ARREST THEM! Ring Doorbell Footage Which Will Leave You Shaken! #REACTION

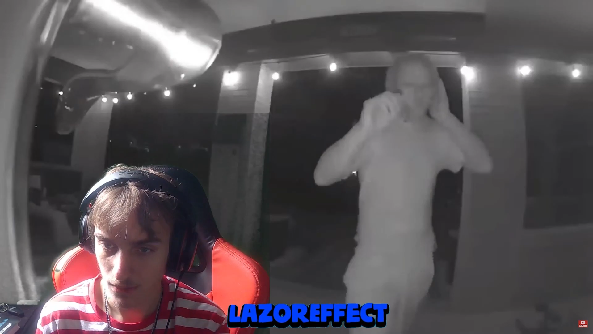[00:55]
Oh! His actions are far from ordinary, as he vigorously pounds someone on the door, randomly in our the porch.
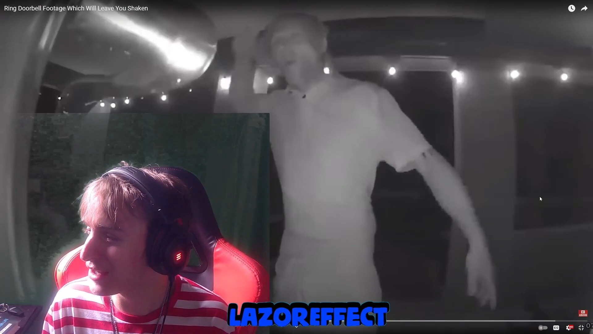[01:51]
He looks like Albert Einstein ranting on crack, bro. What the fuck? What the hell? What the fuck was that motherfucker on?
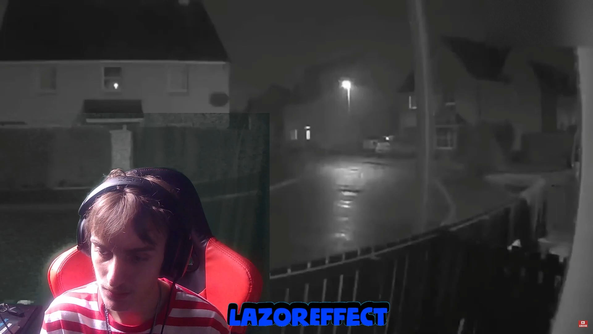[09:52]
We're just bamboozling himself, bro. Their plan takes an unforeseen twist as one of them leaps over the fence, only to fall and suffer injuries in the process.
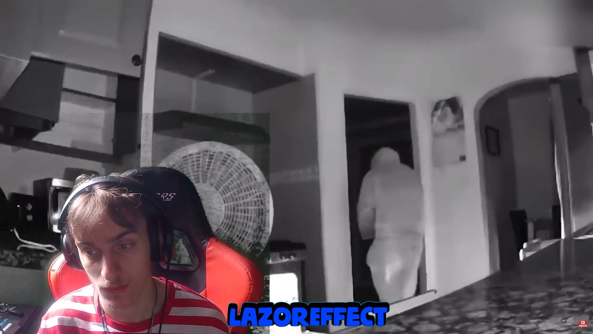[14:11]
Suddenly, the house security alarm springs into action, a beacon of protection alerting the homeowners and authorities. In a race against time, the intruder swiftly locates his escape route as the consequences of his intrusion loom large.